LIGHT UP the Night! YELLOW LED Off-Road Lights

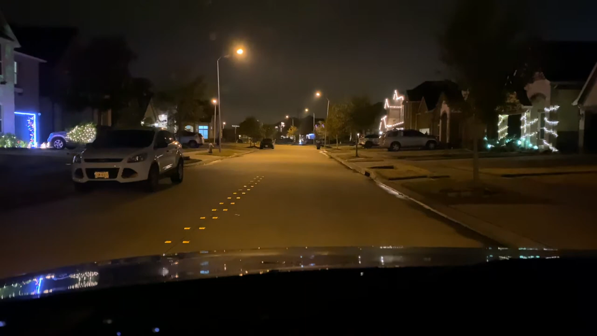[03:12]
and then yellow driving lights on headlights on halogen brights on halogen brights off yellow lights off yellow lights off and 5000k HIDs so they really do a great job of lighting up the road and lighting up areas that are you know very close in this area here especially on a dark street